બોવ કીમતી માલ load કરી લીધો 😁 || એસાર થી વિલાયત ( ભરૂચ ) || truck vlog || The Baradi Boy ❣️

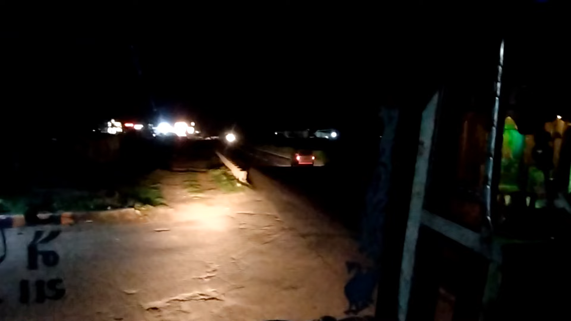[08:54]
કેમ કે જો અત્યારે રાત થઈ ગઈ ને, આપડો કેમેરો રાતે હાલે નહીં, જો આમાં દેખાતું હોય તમને, આમ કરું તો હાલે, તો આમ કઈ અંધારું દેખાય, ને માપે રાખું તો જર્જરિયા દેખાય.